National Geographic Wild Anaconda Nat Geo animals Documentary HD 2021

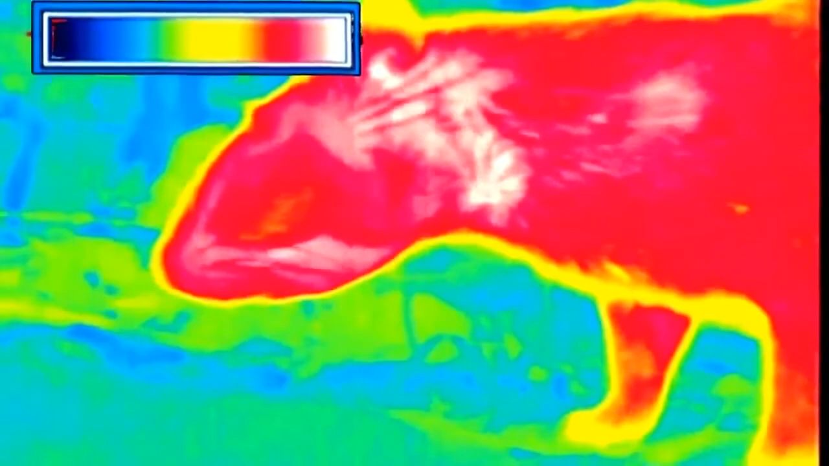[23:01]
Peut-être distingue-t-il le paca comme à travers une caméra infrarouge.